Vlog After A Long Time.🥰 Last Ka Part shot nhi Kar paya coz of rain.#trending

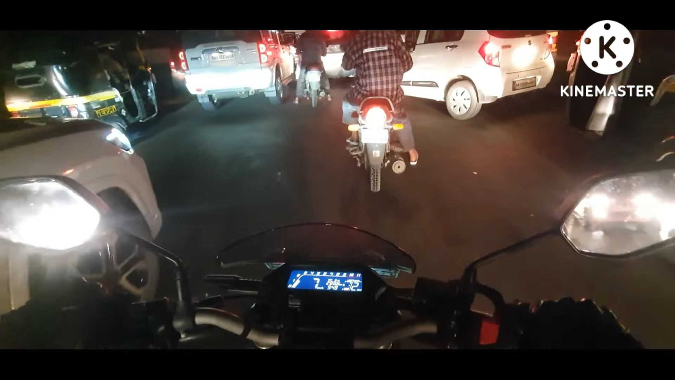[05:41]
और यह हम लोग पहुंचे हैं अब एरोली मुलूंड एरोली लिंक रोड के पास पहुंच रहे हैं लोग और सिग्नल खुलने के बाद भी ऐसा जाम है ऐसे हाला आते हैं आपर
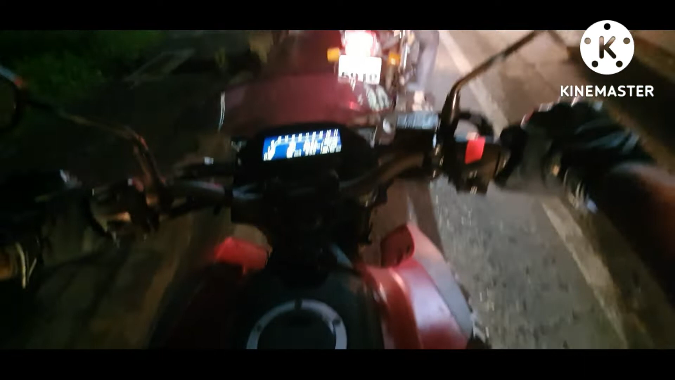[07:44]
कि मैं इसे कोई दिकत नहीं है यहां पे और यह रहा है रोल्यू टोल प्लाजा का सीन ऐसा है बाकी इस राइट नो इस वाट्स टाइम नाइन फिफ्टी इस नाइन फिफ्टी राइट नौ